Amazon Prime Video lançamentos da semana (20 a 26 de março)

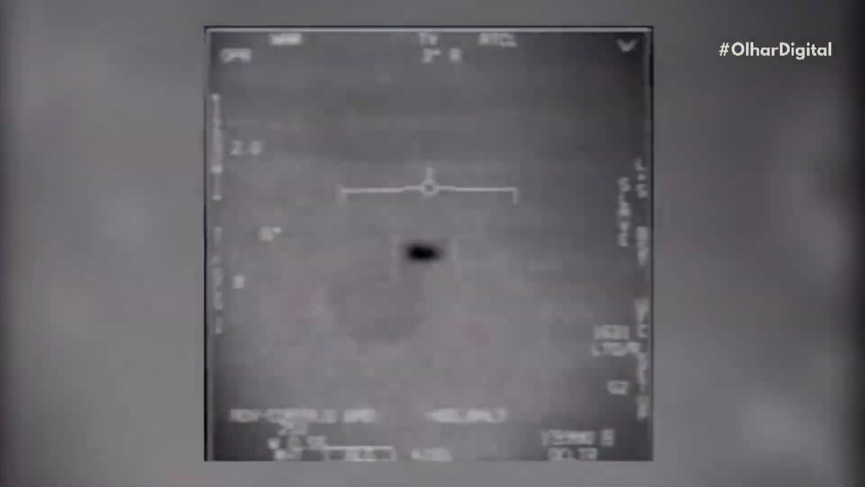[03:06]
Em 2023, o número de relatos de objetos voadores não identificados aumentou bastante na Europa e principalmente nos Estados Unidos.
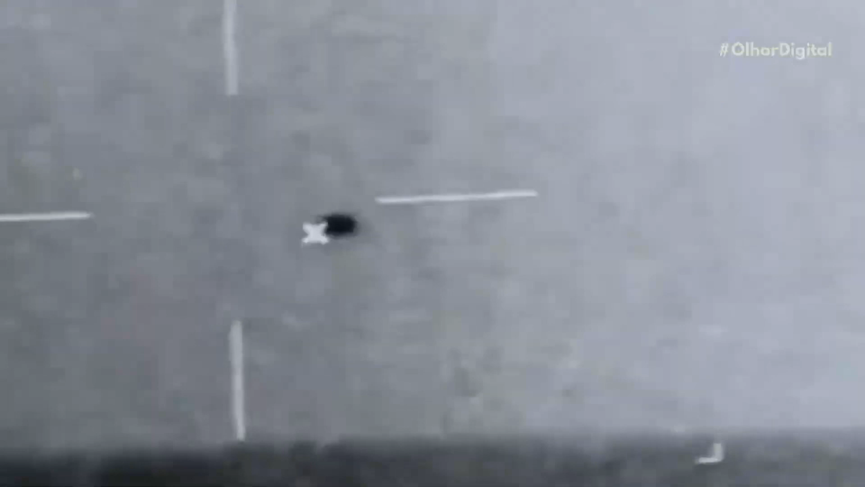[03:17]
Ainda não está claro o que eram esses óvnis.
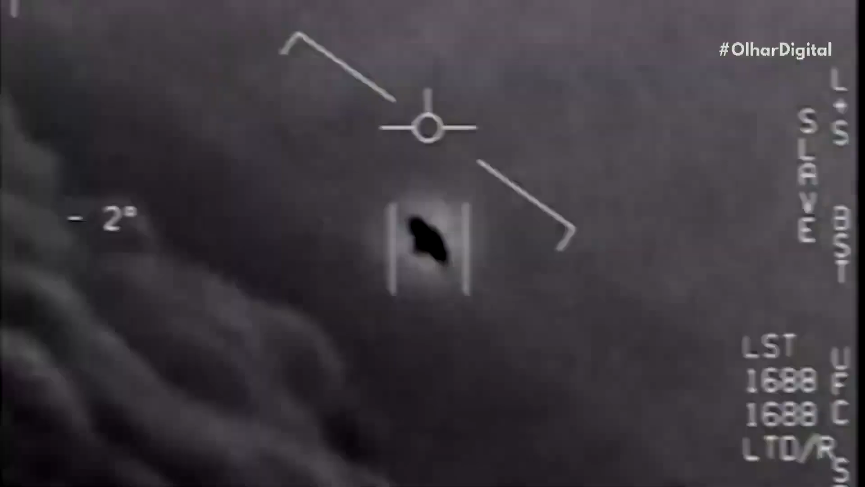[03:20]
A alta de identificações veio após um balão chinês ser abatido no espaço aéreo americano.
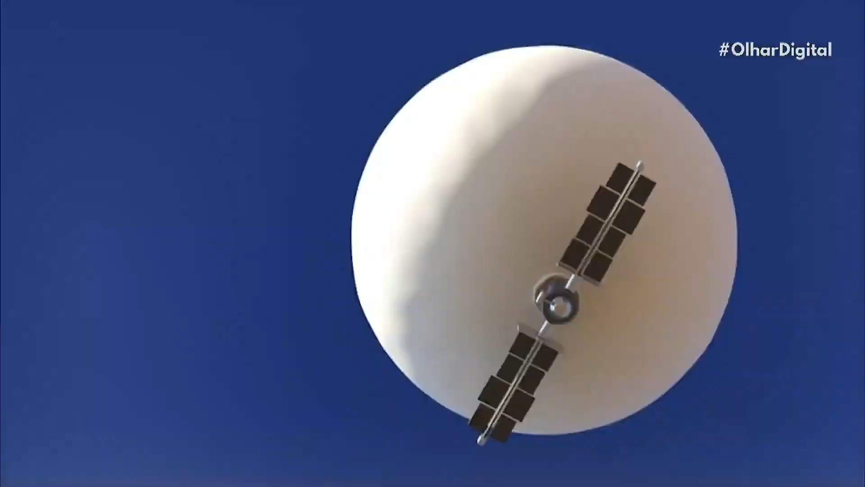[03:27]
Enquanto o Pequim argumenta que era um equipamento meteorológico, a Casa Branca diz que se trata de espionagem.
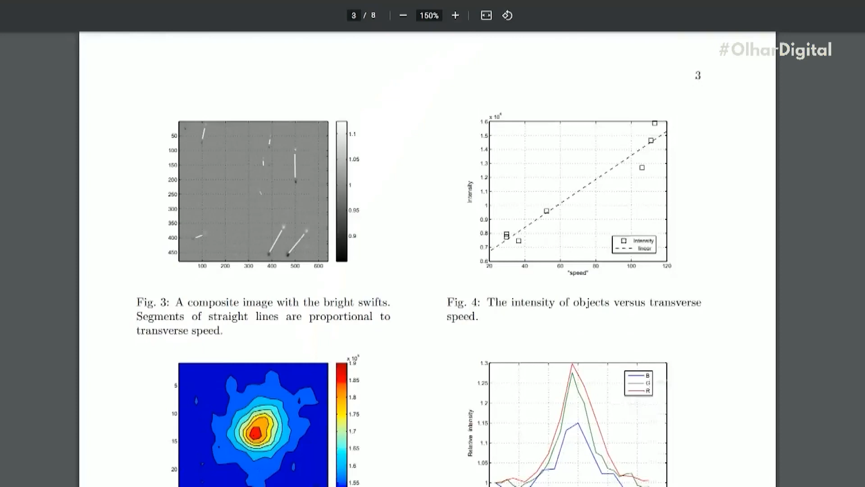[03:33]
Saindo da geopolítica, o Pentágono e a Universidade de Harvard publicaram um artigo que pode alimentar a imaginação dos mais curiosos. De acordo com o comunicado,
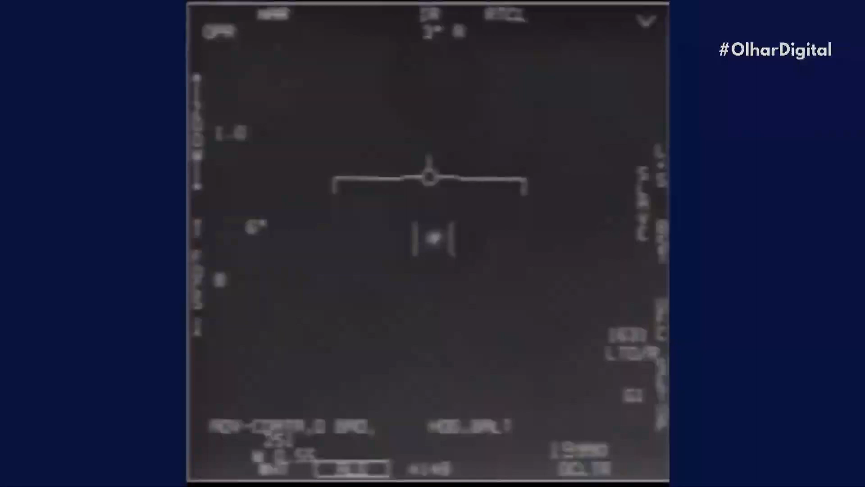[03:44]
muitos óvnis registrados parecem desafiar a física como conhecemos.